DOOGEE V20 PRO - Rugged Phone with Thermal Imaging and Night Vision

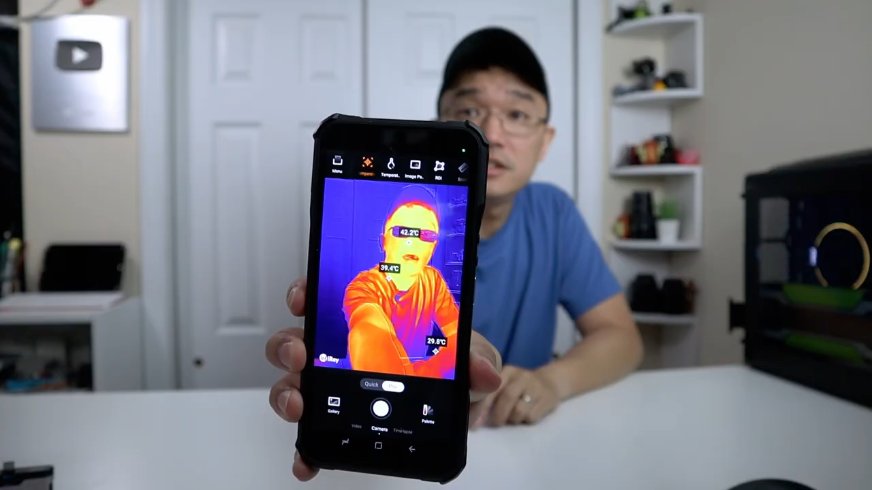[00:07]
On screen: max 42.2°C, min 29.8°C
And the reason why I'm so interested into it is because it's more of a tool than it is a phone.
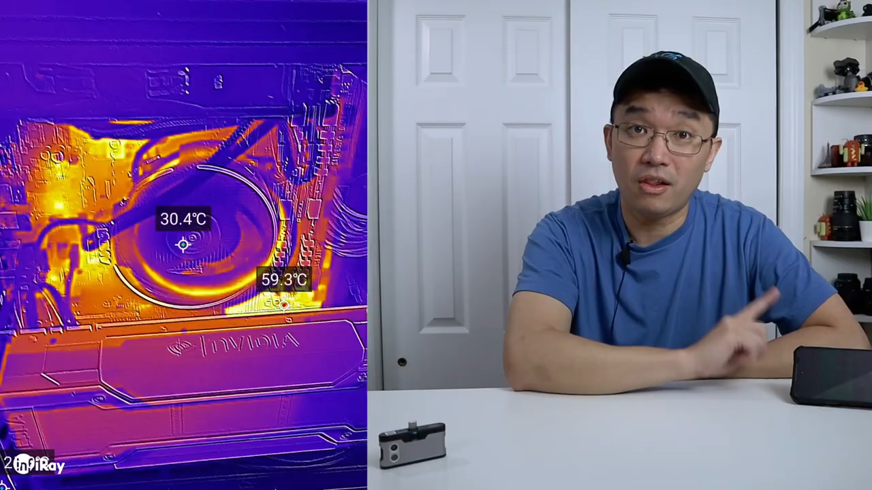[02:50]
On screen: spot 30.4°C, max 59.3°C
I've been using this thermal camera a lot recently just for the work with the GPU and the fan setup that I've been doing. Like I've been 3D printing different fan setups and I'm looking at the thermal output of the fan just using this camera.
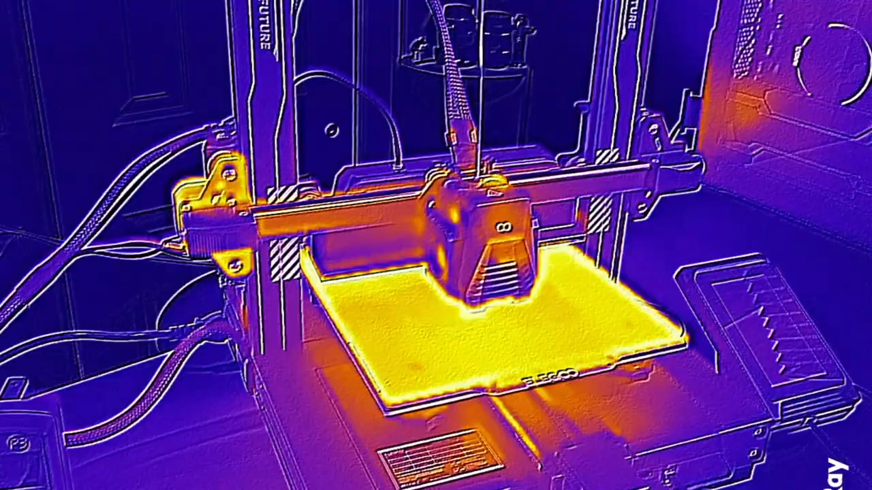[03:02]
Also, when I was doing my 3D printer reviews, I was also using this thermal camera just to see how the heated bed was. Just that alone, it's paid itself off just using it for other stuff.
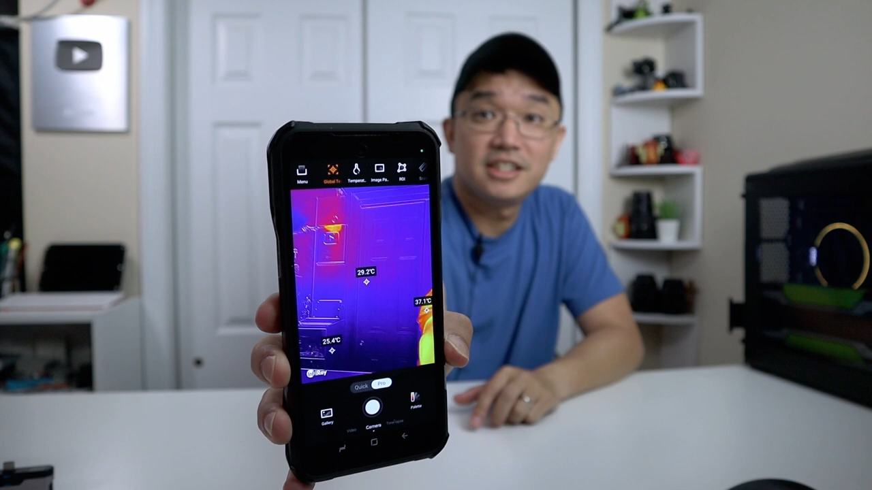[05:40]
And then you could see certain things that are leaking through, certain spots that are hot over there. There's just a lot of things you could do with this. And there's a lot of options that you could do with the thermal camera.
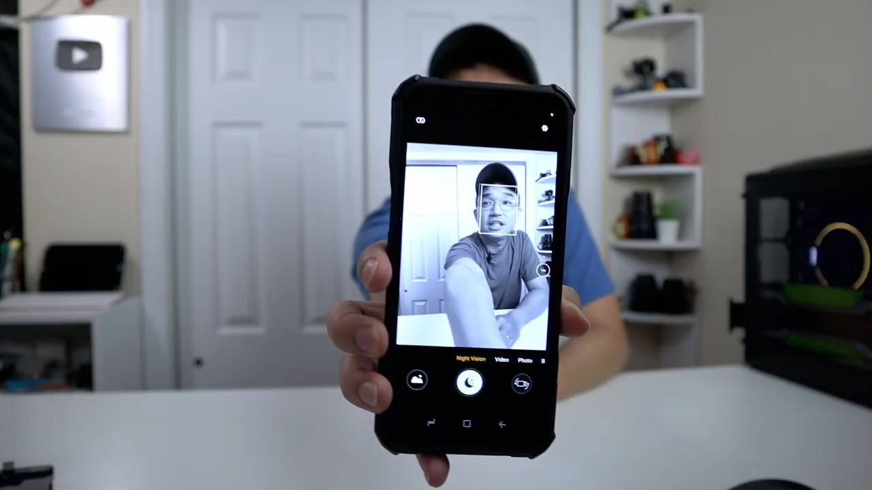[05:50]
Going into the night vision camera, I'm going to show more examples, but this is just making me look black and white.
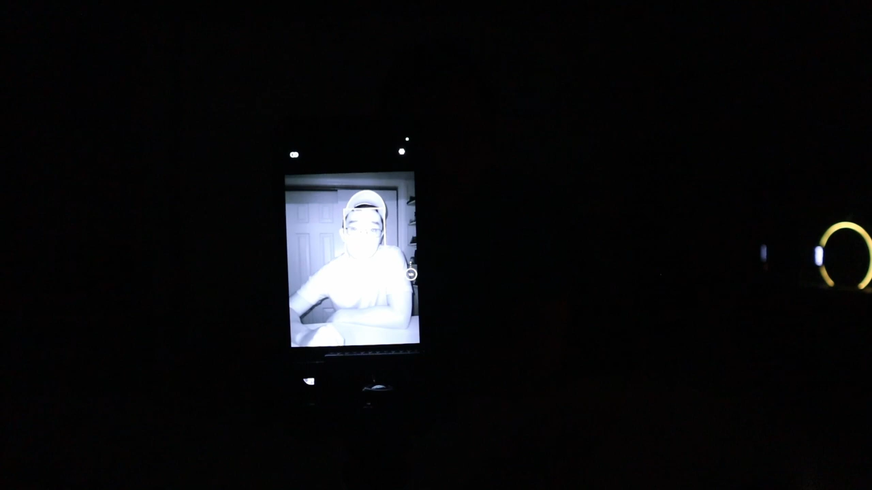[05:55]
You'll be able to see a lot more without having to use the flash. And then you have your standard modes like video or photo mode, which is pretty normal.